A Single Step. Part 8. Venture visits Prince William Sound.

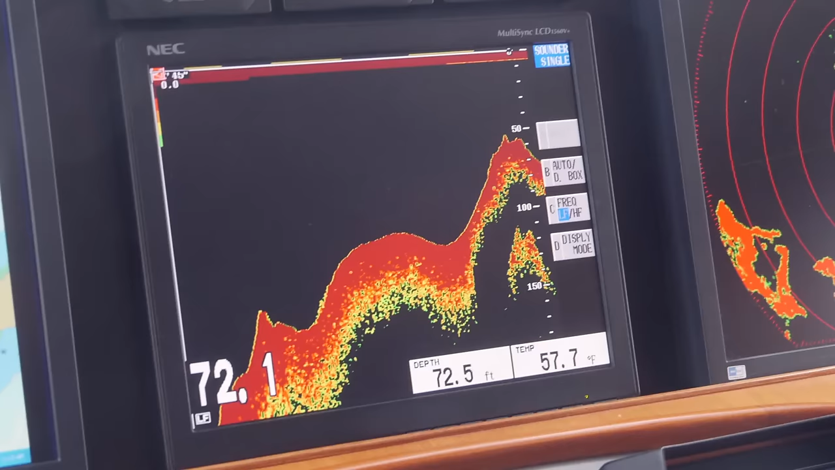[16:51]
On screen: water 57.7°F
This is what the reef looks like on a depth sounder. The glacier has retreated a further 12 miles and lost half its thickness since 1980.
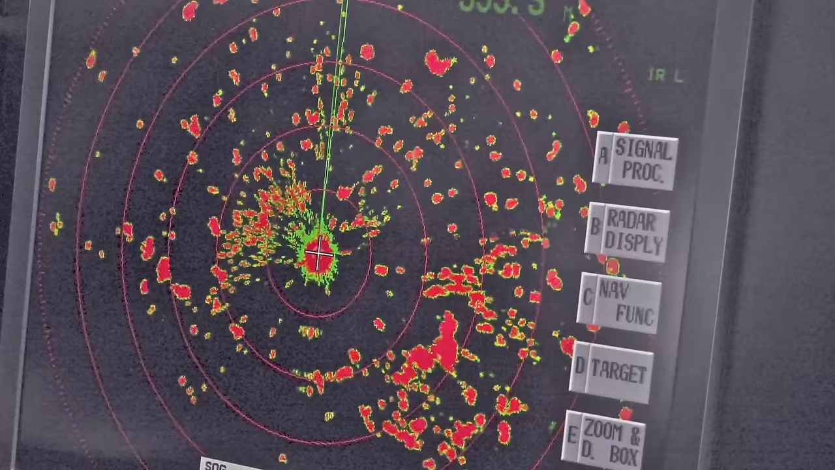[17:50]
The radar shows the extent of the ice in Columbia Bay as the glacier continues its rapid retreat.